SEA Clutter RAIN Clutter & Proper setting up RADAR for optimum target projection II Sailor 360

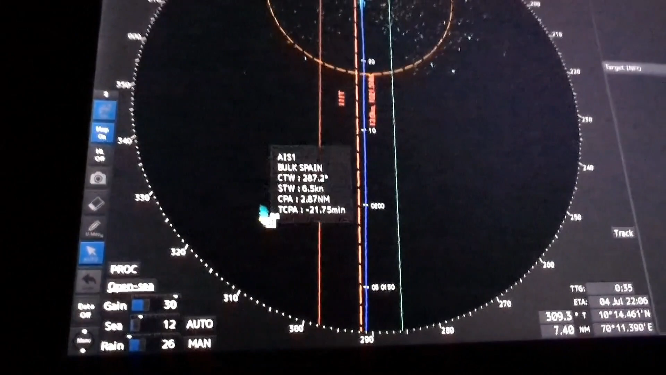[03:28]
avoidance purpose this target is basically now no more required because my vessel is going ahead and this is already at the back so let me cancel this one and I hope this video is helpful for those who need it to understand the use of sea clutter ring clutter how far it works and